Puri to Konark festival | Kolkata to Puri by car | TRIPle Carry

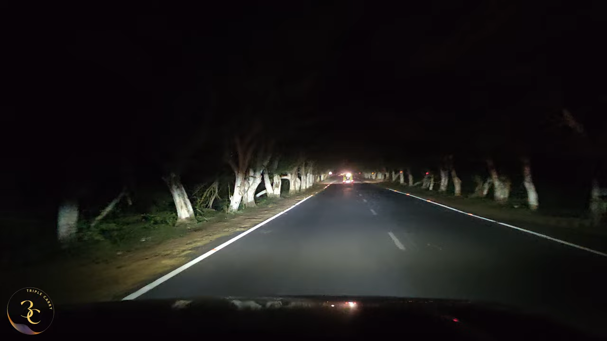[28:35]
সুন্দর মেরিন ড্রাইভ আর ওর টুইন যাচ্ছে সামনে, সেম কালার না? হ্যাঁ, এটা ওই জিমনিটাই। আমরা এখন একসাথে যাচ্ছি, খুব কম ট্রাফিক।
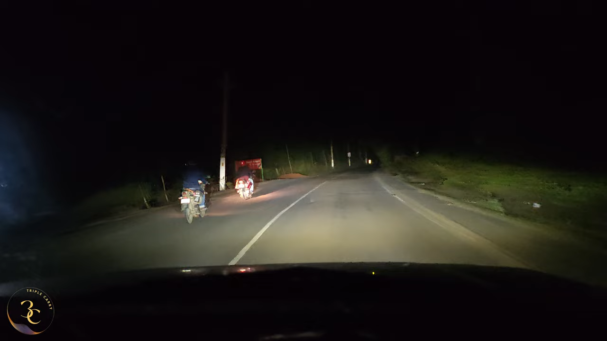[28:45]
অনুপ্রা পেছনে আসছে। আর প্ল্যান কি হয়েছে এখন? বিরিয়ানি পিক করবো। চলো বিরিয়ানির ওখানে গিয়ে তোমাদের সাথে কথা হবে।